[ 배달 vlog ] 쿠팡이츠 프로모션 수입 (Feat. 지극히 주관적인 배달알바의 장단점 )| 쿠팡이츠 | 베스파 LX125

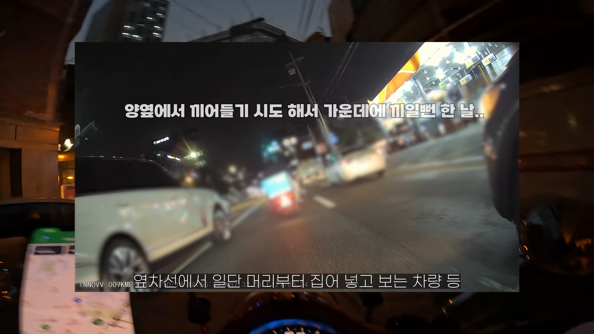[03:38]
머리부터 집어넣고 보는 차량 등 위험한 상황이 돌발적으로 매일 발생됩니다 아 이거 밧데리 달겠네